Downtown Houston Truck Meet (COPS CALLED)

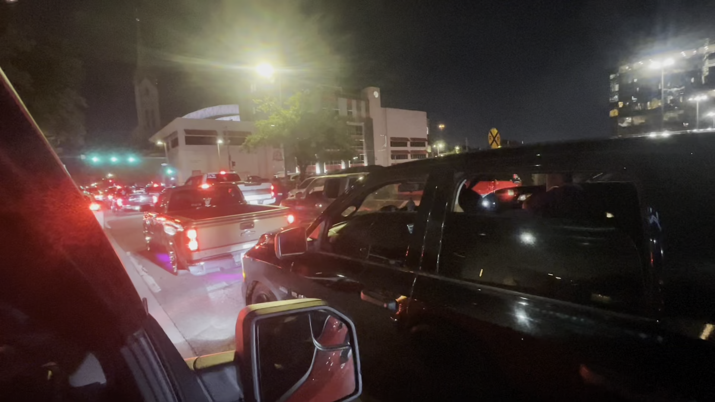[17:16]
not just us. We're gonna turn this one. Because they blocked up over there.